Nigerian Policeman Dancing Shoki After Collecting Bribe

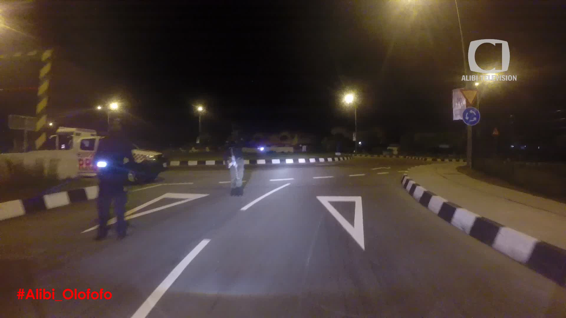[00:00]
it's alabai olofofo and we're somewhere in lagos hoping to catch fun we have our music turned to its highest and yes we sight police at a checkpoint let's see how much fun her music and money can fetch no papers or particulars
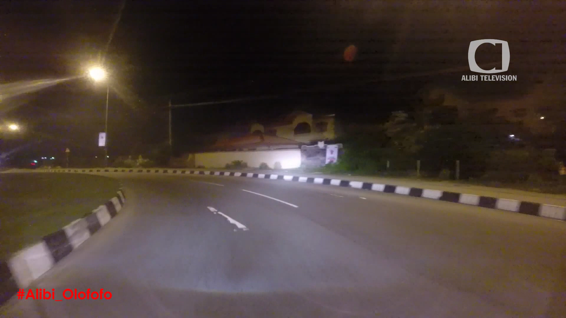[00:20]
axed just the wave of 100 naira less than a dollar in my hands see how naija police dances shoki for me in delight